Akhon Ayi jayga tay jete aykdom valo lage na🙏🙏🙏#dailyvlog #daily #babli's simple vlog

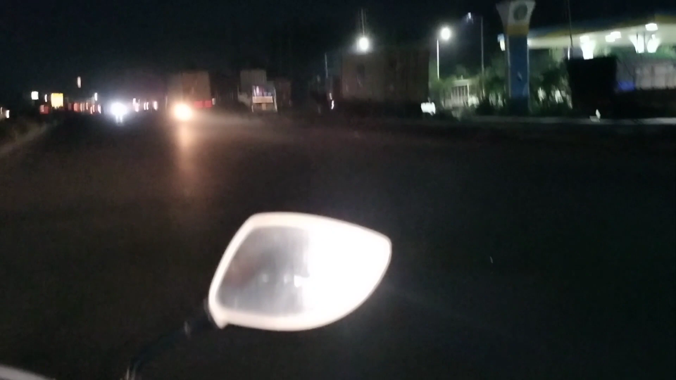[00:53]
তো কেউটিয়া মানে হ্যাঁ কেউটিয়া, আমি অতটা বলতে পারবো না, মানে আমি আমার কুকুরদের যেখানে পানপুরে নিয়ে যাই ওই সেই রাস্তা ধরে আমরা যাচ্ছিলাম।
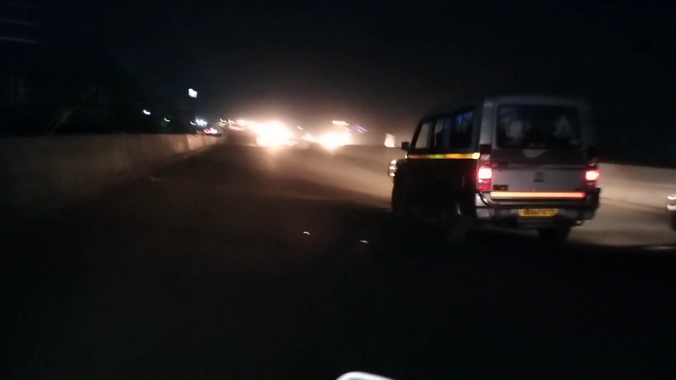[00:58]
অন্ধকার, তো রাতের অন্ধকারে বোঝা যাচ্ছে না কোন দিকটা যাচ্ছি।
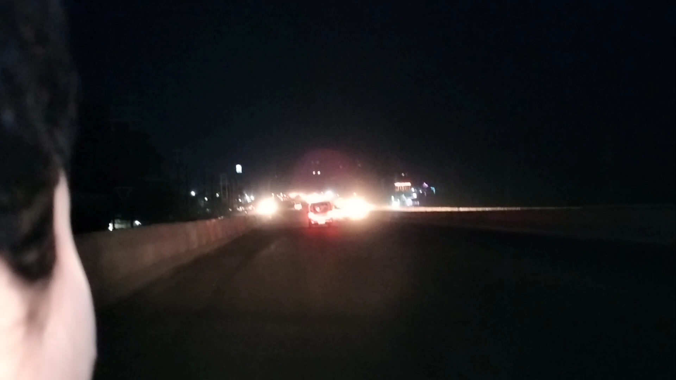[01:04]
একটা হচ্ছে বারাসাত রোড, ওই পাশে যেখানে আমরা কলেজে যাই, ডান দিক বাঁ দিক চলে আসছে রাস্তাটা। তো যাই হোক, এটা হচ্ছে একটা ফ্লাইওভার, ফ্লাইওভার নতুন তৈরি হয়েছে কল্যাণী হাই রোডে।